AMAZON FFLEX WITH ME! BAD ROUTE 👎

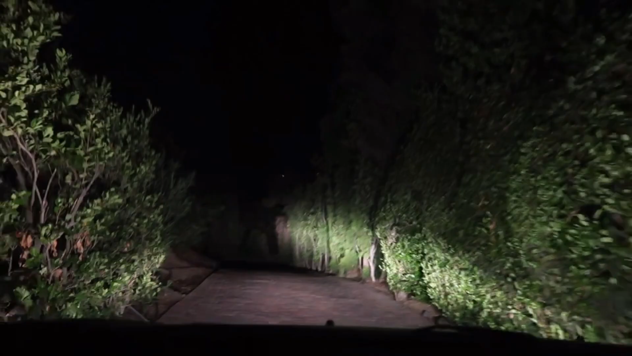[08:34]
yeah this is not creepy wow it's a house but it's like in the cut could be like bobcats back here you just don't know you know scary